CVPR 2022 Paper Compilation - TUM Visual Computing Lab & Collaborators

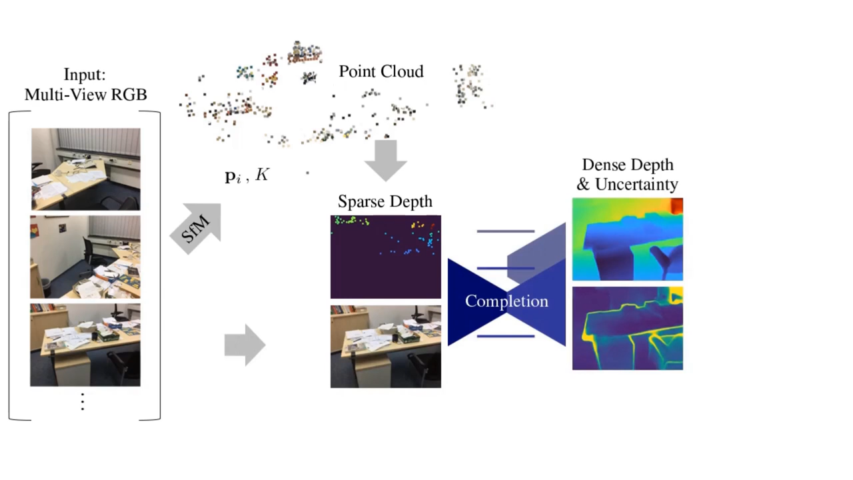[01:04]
We use this dense depth and uncertainty to supervise Nerf and guide the sampling along rays.
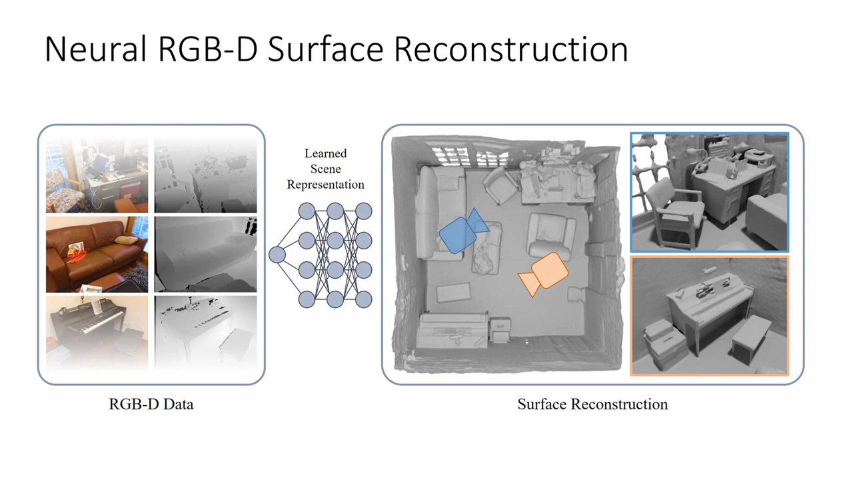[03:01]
our method optimizes a multi-layer perceptron to store a scene representation in the form of a sign-distance field. The optimization procedure begins by shooting rays through pixels sampled randomly from the input dataset.
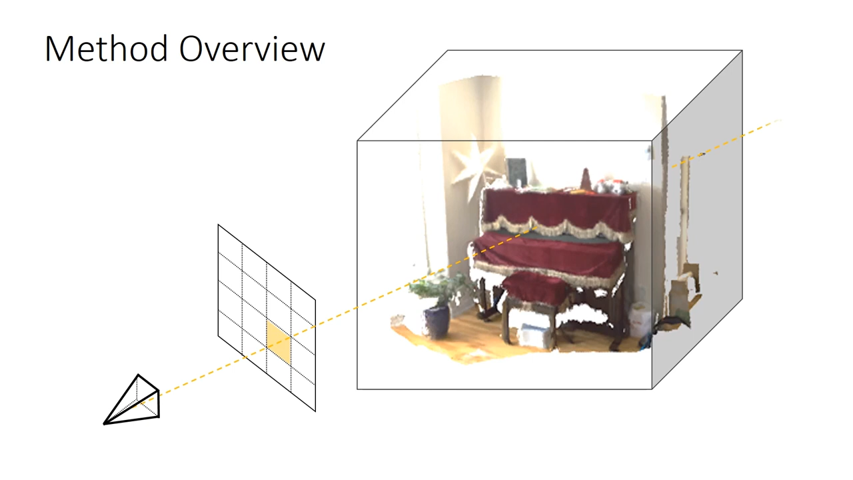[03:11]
On each ray, we sample points for which to evaluate color and sign-distance values.
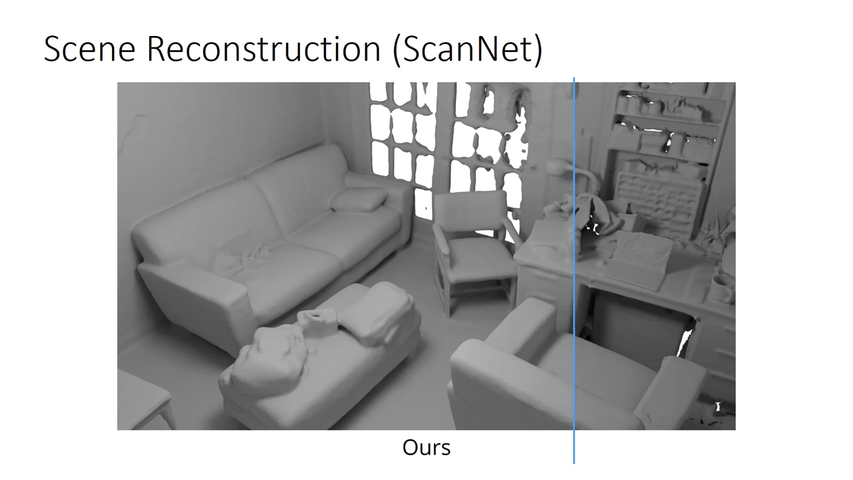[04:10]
We present Style Mesh, Style Transfer for Indoor 3 scene reconstructions.
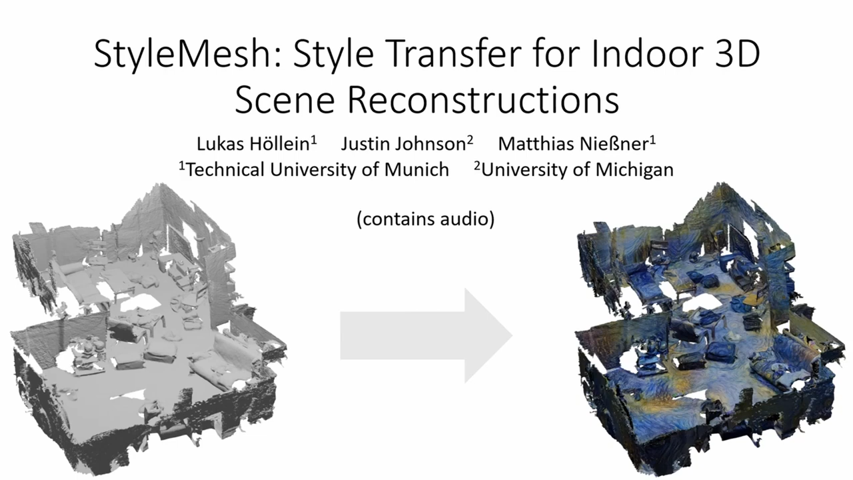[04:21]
Given a mesh of an indoor scene reconstruction and the input RGB images,
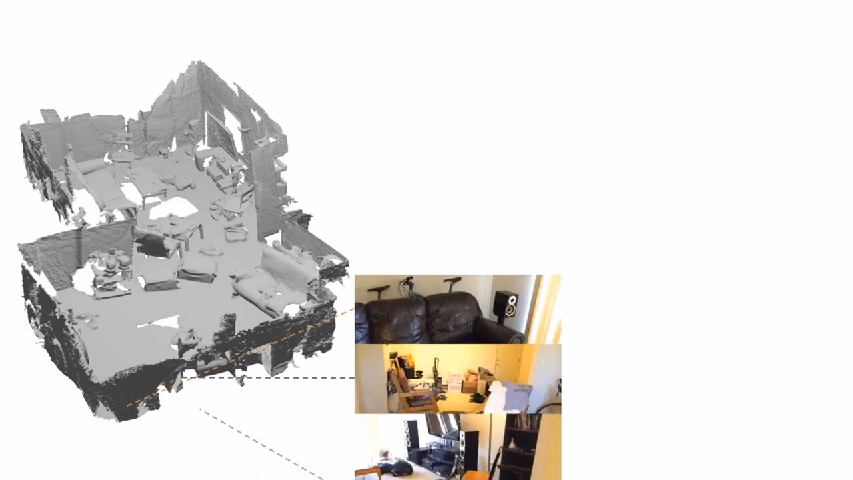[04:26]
we want to optimize for a texture for the scene that combines the color information with those of an artistic painting.
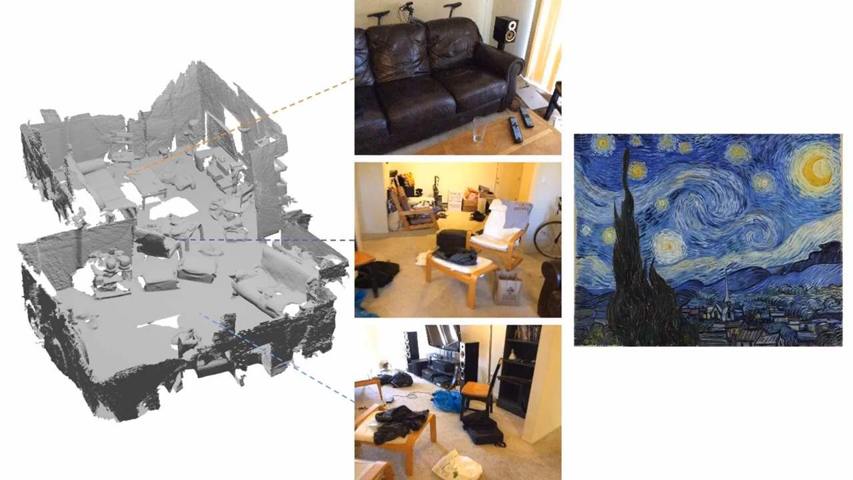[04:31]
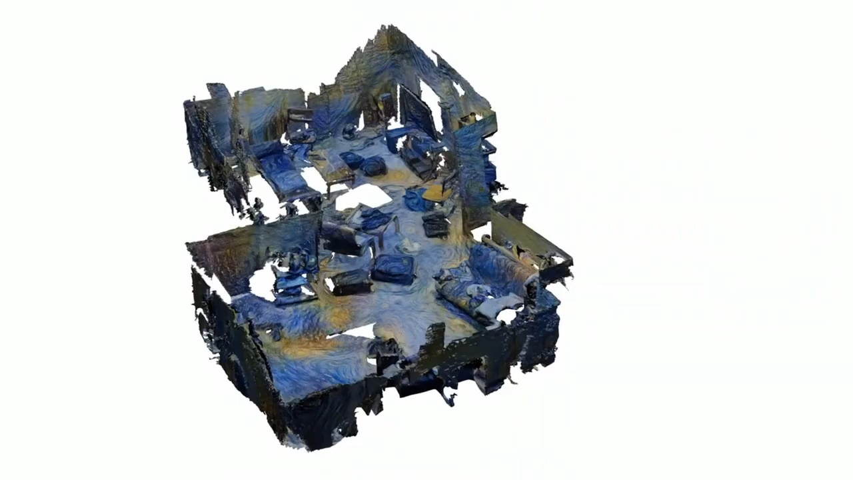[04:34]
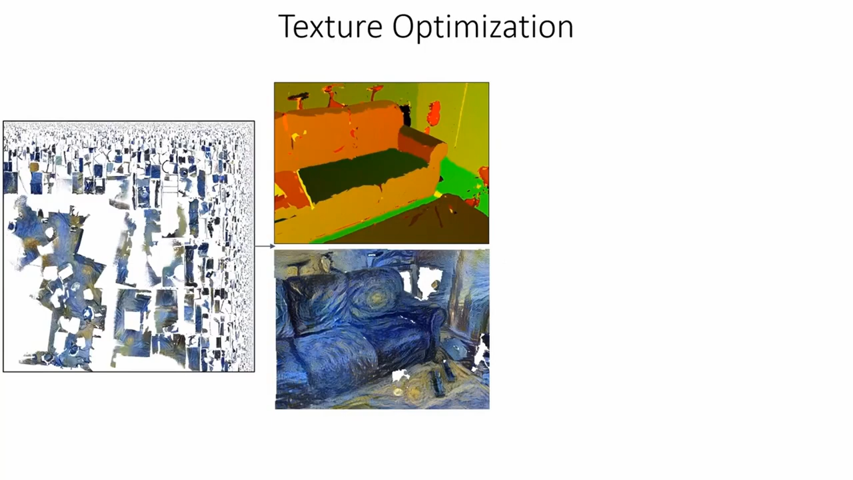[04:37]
We optimize a texture by sampling it with a UV map for each view. Then, we compare the rendered image and 2D content and style losses.